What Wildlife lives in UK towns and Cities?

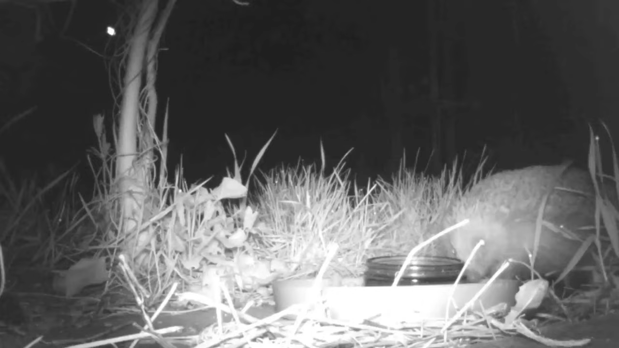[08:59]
And this is when another urban mammal makes its appearance, the humble and much loved hedgehog.
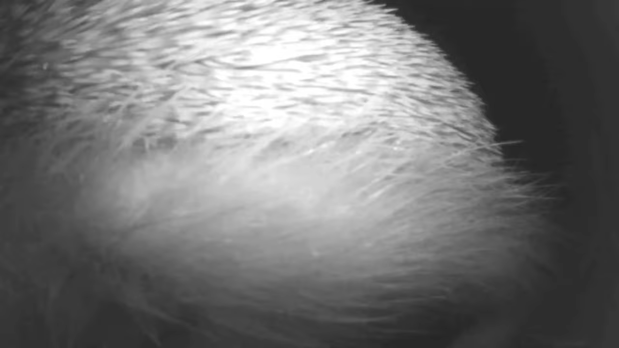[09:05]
In the past 23 years, numbers of the UK's favourite mammal have dropped by as much as 77%,